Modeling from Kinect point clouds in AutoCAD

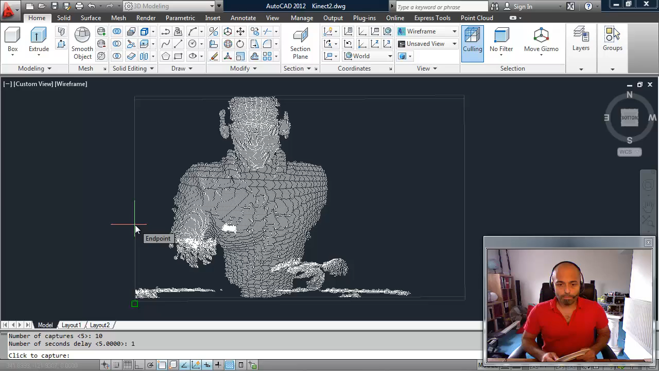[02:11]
So there we have the clipping volume you can see that is obviously being captured with me in. I will move back a little bit so that I myself am just outside that volume and
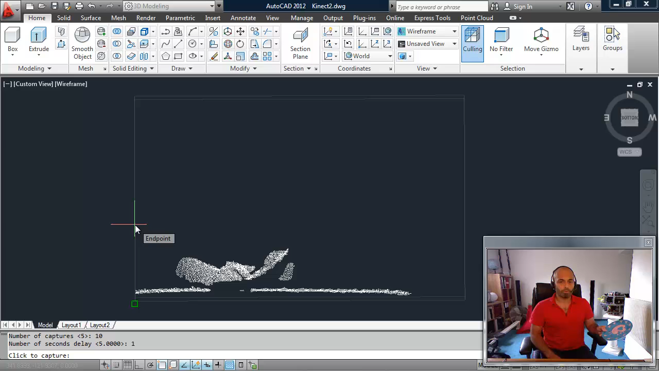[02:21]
I'll raise this plate so that we can see it but we do want to have the plate inside the
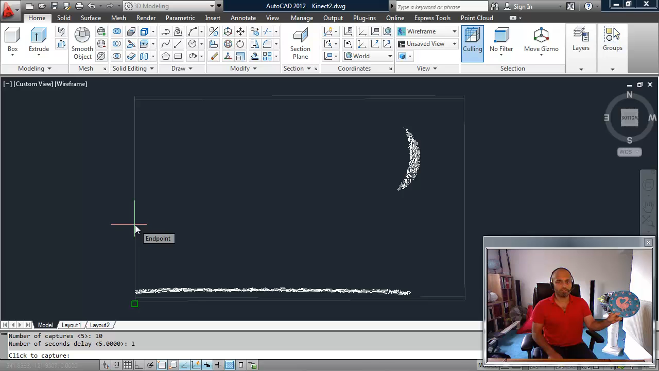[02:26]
volume and this is just just restricting slightly restricting the amount of points that we're going to be getting so let's move that across a bit that should be about right and then I'm just going to click somewhere on here to get to
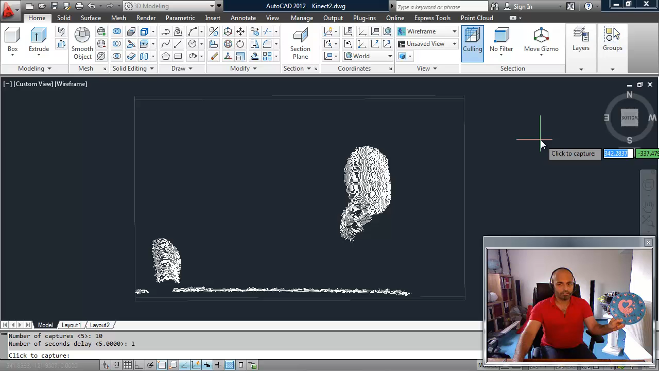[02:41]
get the process started and then as soon as it turns red we'll know that it's started and then we can start moving and
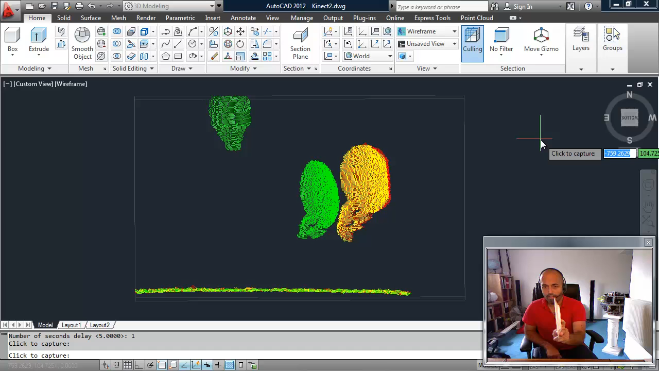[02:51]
we will continue to move that through space okay and I think that well we've
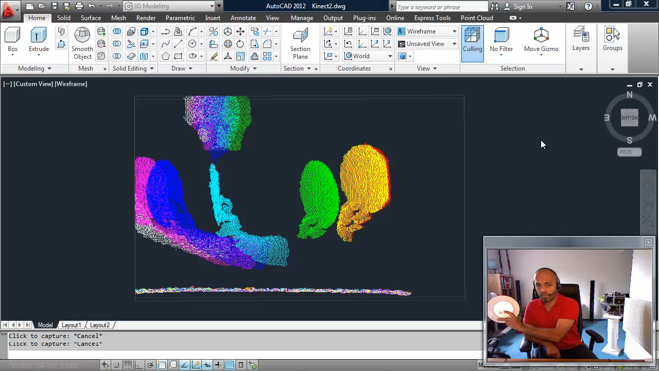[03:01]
probably got a few fewer captures of the plate than 10 we'll see how we get on with that
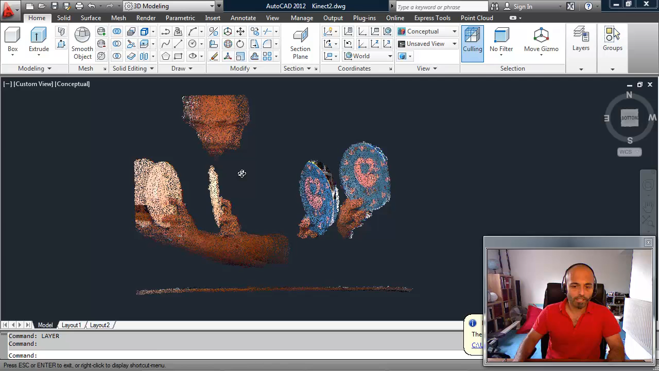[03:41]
once again there you can see that there's a slight discrepancy from the RGB and the depth information so that it doesn't quite intersect perfectly but the depth
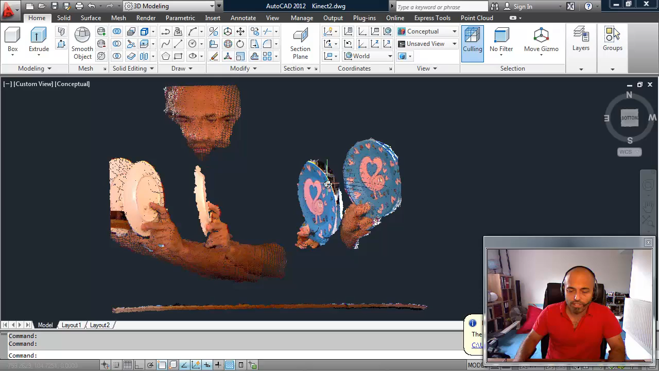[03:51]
information should be accurate enough so that's that's what we'll work with anyway there we've got a couple of partial captures and we'll see what we will live with that so first
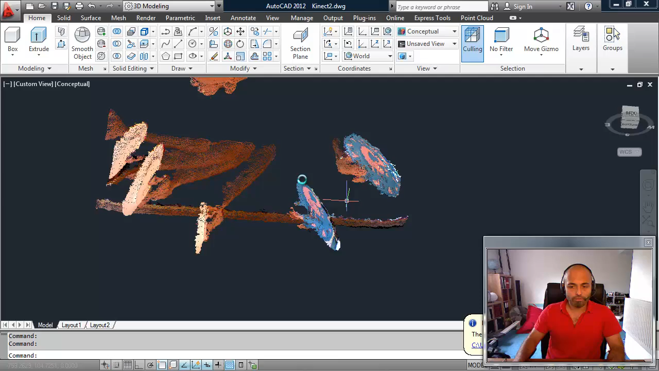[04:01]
of all one thing I'm going to do just to show you a tool to make this a little bit easier to work with I've got a point cloud ribbon tab here and this actually comes from the shape extraction feature for AutoCAD that's on Autodesk Labs it's actually for 2011 AutoCAD 2011 but there is a process that you can follow on Scott Shepard's blog that will actually show you how to get it working for other vertical products but it also works for 2012 as well there's
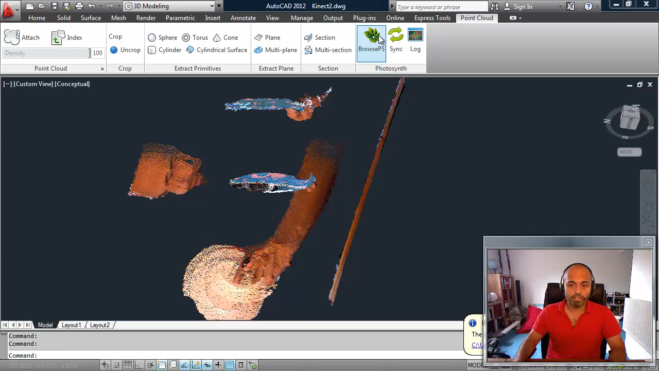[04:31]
a few items on here that that I've added in the past and there's nothing you need to worry about but just some extra work that I did and it seemed like a natural place for those to be so I'll crop
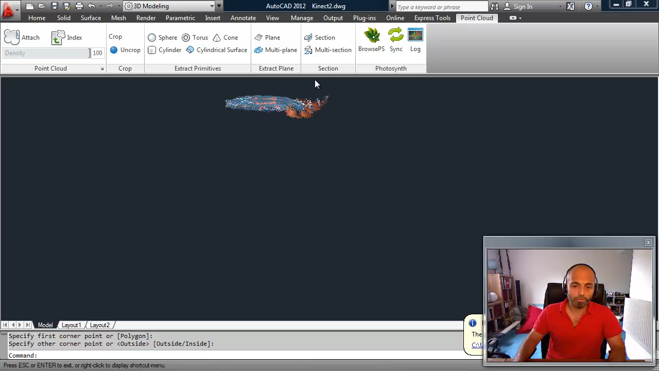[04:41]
down to this individual plate for the others for the others I won't bother but here we can see that we have
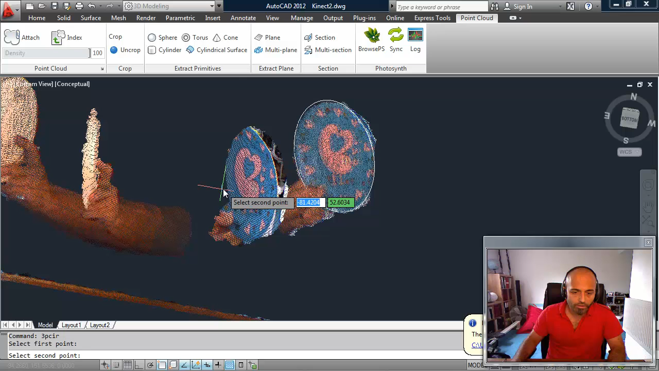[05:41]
clicking on the edges we'll be able to generate some more circles now we only really need one circle just to
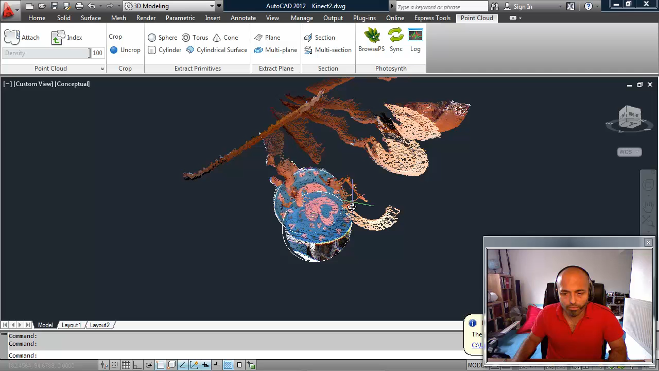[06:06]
rotating around at the moment there we go let's try with that so we only need one profile the others I'm just actually creating more because I think it'll be it'll be useful let's
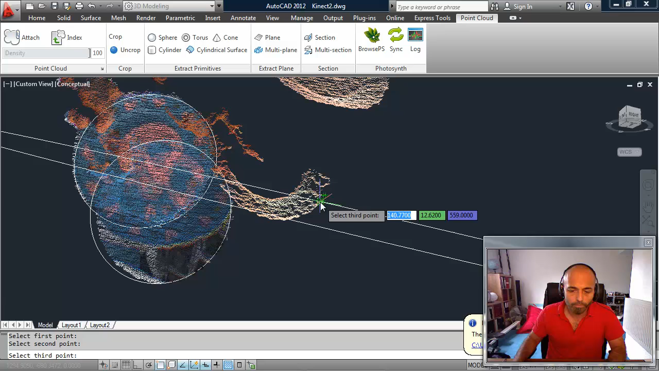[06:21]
see how that works useful from the perspective of being able to create the path between these three
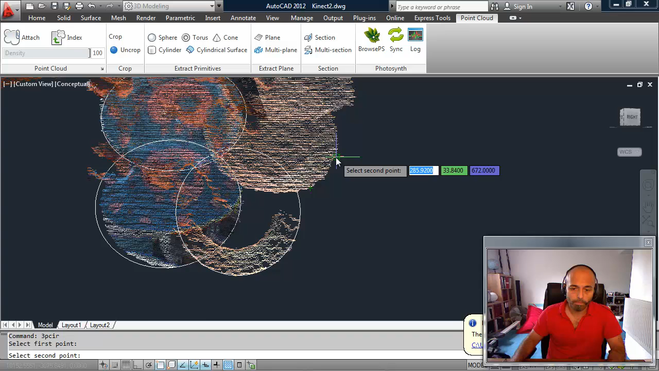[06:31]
let's see there okay we'll try that last one as well we'll just create the the extrusion path between the plates having a circle just makes it a bit easier for us to select the center
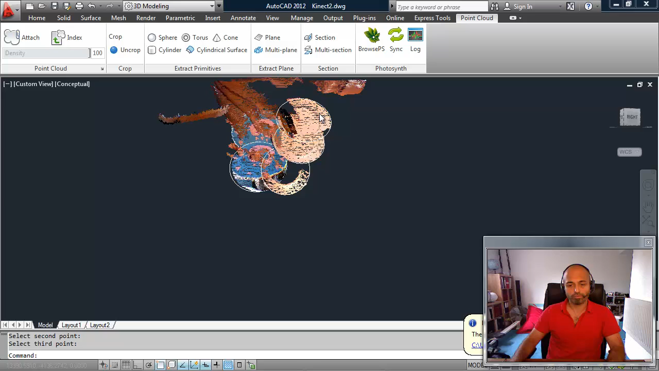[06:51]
all right so I think we have a circle that's more or less there for each I mean doesn't look perfect but we'll live with that okay then I'm just going to go to the oh snap mode and we'll turn off node but make sure we have center enabled and then what we can do is draw a spline going between our first
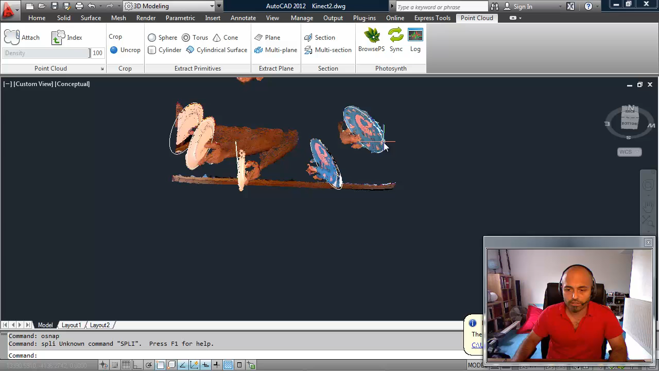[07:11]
circle oops spline go between our first circle um and we should be able to
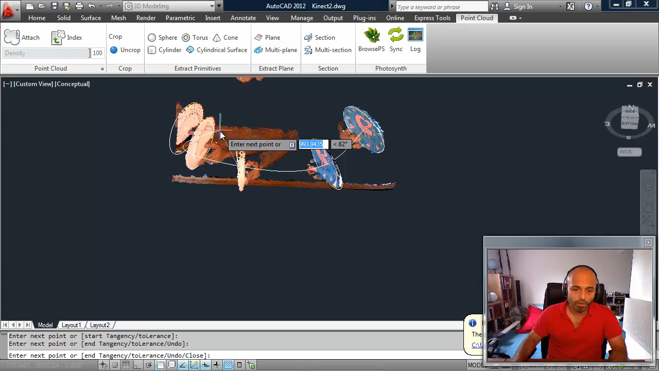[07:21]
get that pretty well and then if we finish then let's see and we should have a
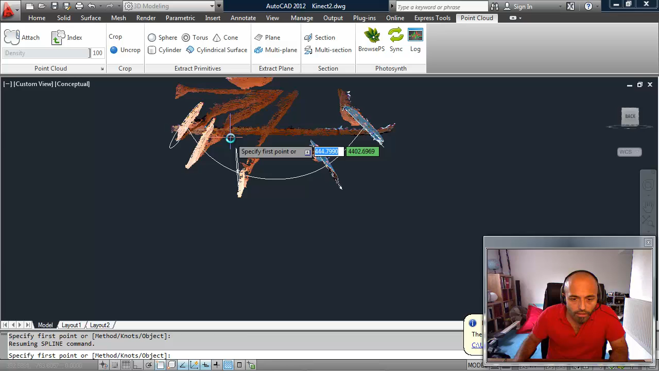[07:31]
relatively relatively good path there okay it seems to go through the circle of all the the center of all the circles so then from there if we go back to our home tab and we can just do a sweep um of that first circle and we'll sweep it along the the the
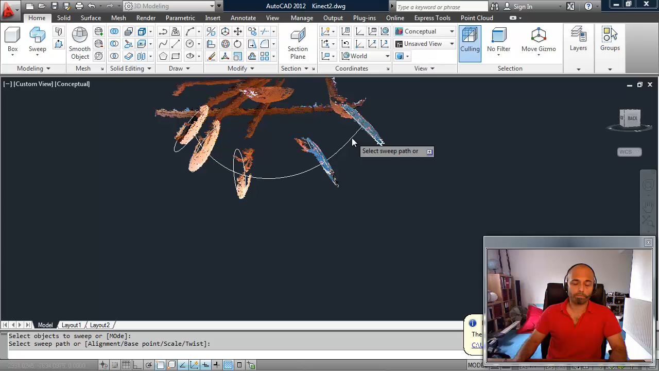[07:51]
spline path that we've created hopefully it'll it'll it'll find a way to to to